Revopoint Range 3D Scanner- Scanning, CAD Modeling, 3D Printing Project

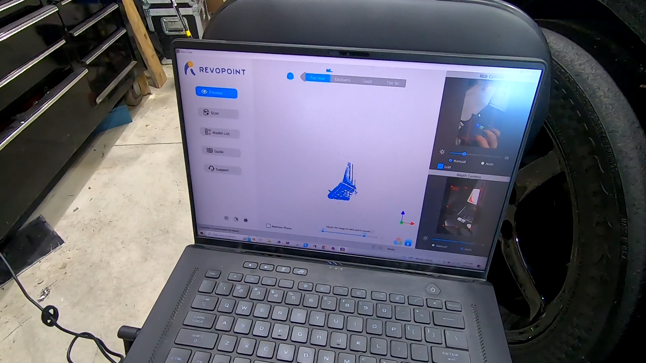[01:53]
We're going to go to scan.
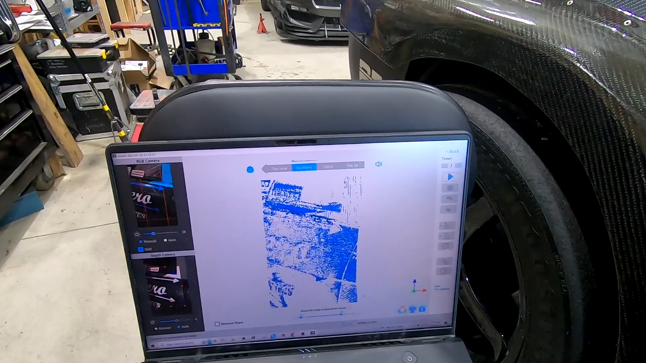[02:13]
And then I'm going to let the, you see on the bottom left, I'm on auto.
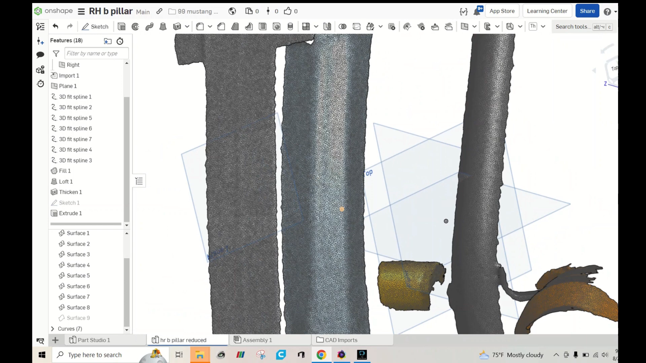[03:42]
Uh, we'll do this little rollback bar.
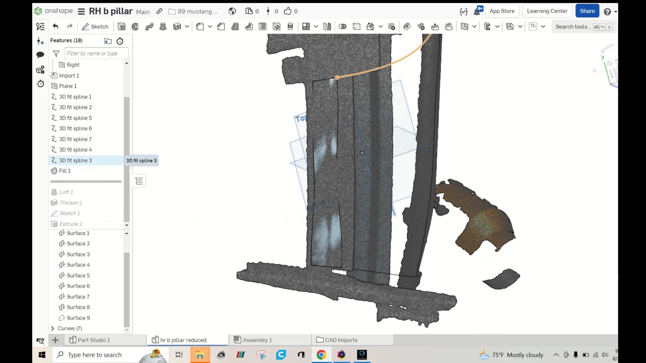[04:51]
which would be this one right here, which was, uh, this 3D fit spline that I did earlier and this one right here. So if we were to click on this 3D fit spline, so I'll show you how they kind of work.
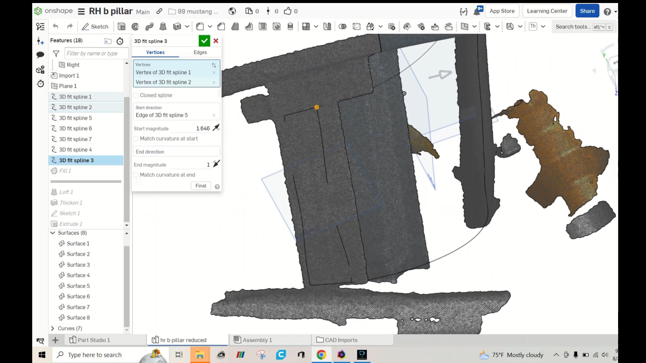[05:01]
You can see how we picked the two vertexes that we want to use.
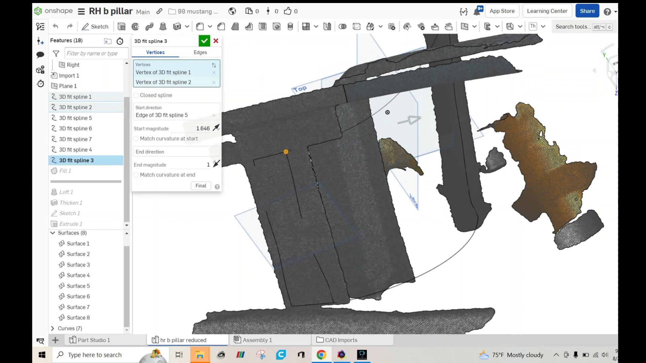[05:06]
The other one, oh, just off screen. It's this one up here and this one. So you can see how the start direction, we ended up picking this surface right here that we made a couple steps ago. So that way it just comes straight off like we need it to.
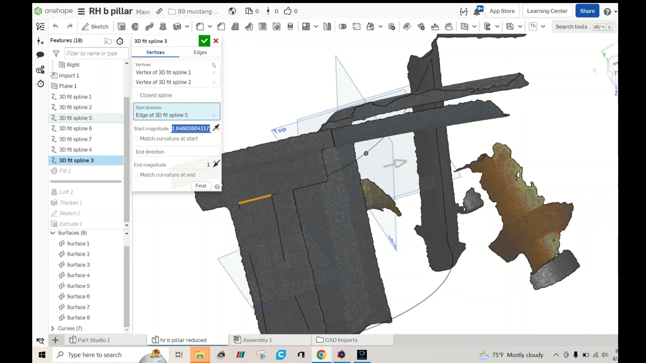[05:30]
And then this magnitude is basically how you can change how much curvature you want. If you need to clear something specific or, you know, you want to tighten it up a little bit, you can change that to get a different curvature right through here. We did the same thing with this lower one.
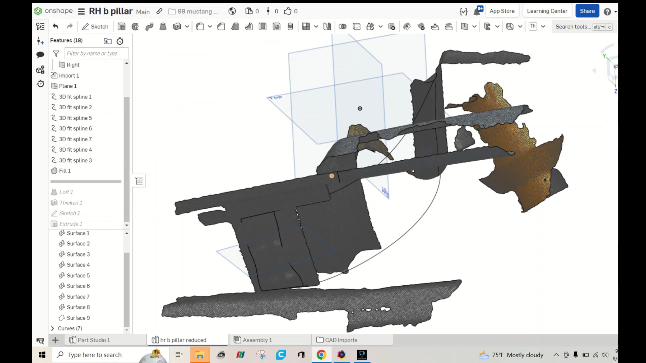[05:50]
Now this fill to make this surface, um, I don't know if that was actually necessary or not.
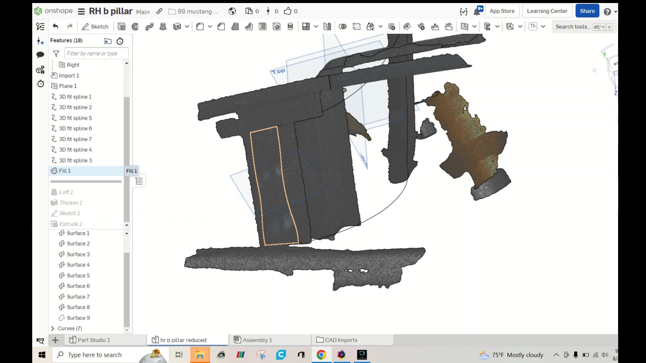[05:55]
Um, then we moved to a loft.
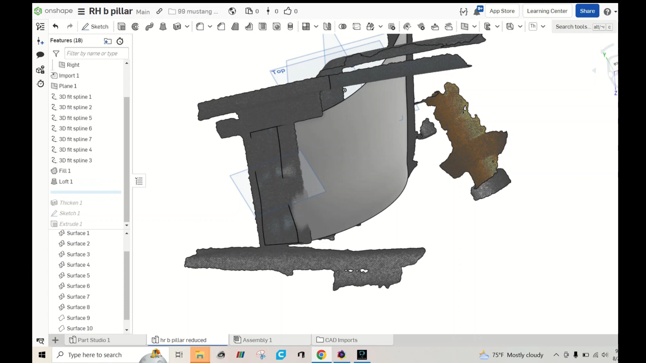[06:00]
Now the loft was this line, lofted out to this line, and the guides that we used were the curves that we did just the prior step. So you can see how that gives us our surface to fill out this whole area.
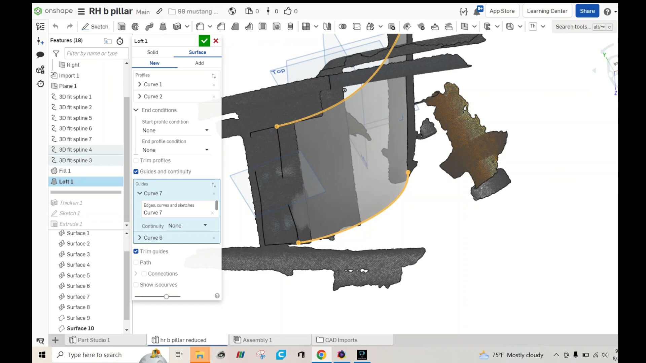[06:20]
So you can see how we're starting to take shape. Um, and one of these fit splines is actually this line right here across the roll bar.